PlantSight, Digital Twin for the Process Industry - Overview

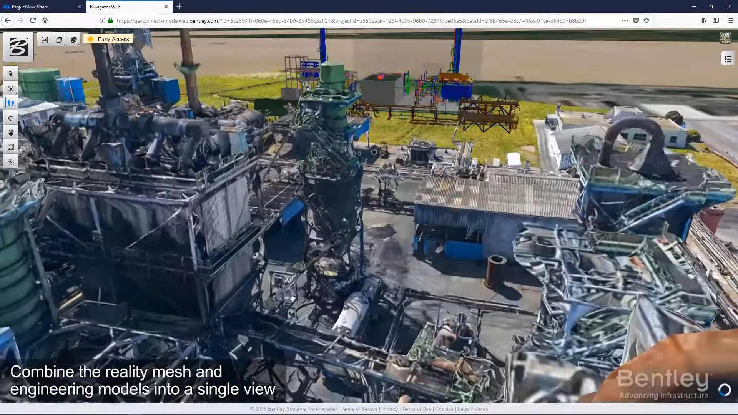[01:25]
Leverage all of your existing engineering data and aggregate it into the digital twin.
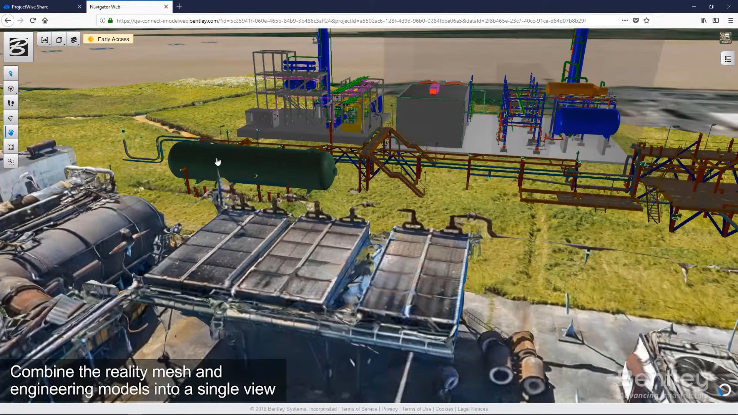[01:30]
If you don't have an existing 3D model, you can create a 3D reality mesh from 2D images. Combine the reality mesh with the digital engineering models into a single visual representation of the data.